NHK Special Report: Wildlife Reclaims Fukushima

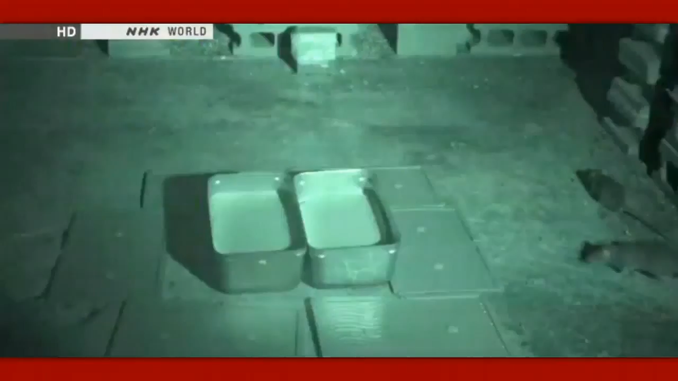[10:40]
The rats are wary of the traps and stay away. The food is not enough to lure them.
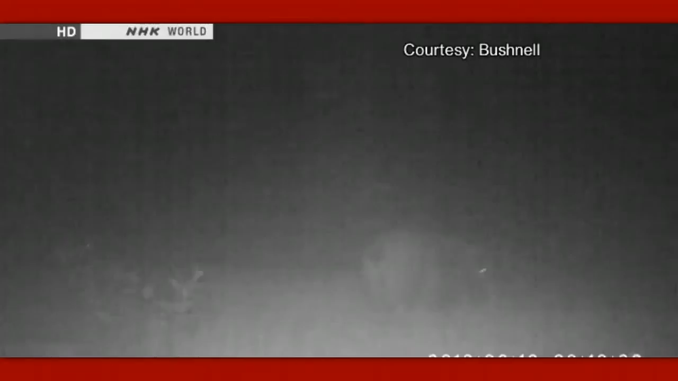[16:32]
Now they are frequent visitors digging holes in the paddies.
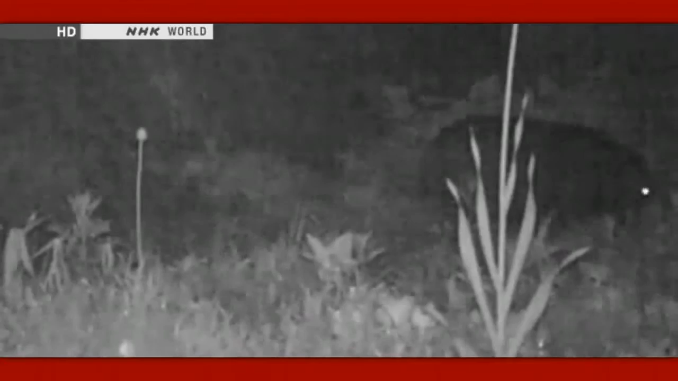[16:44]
They hunt for earthworms and frogs.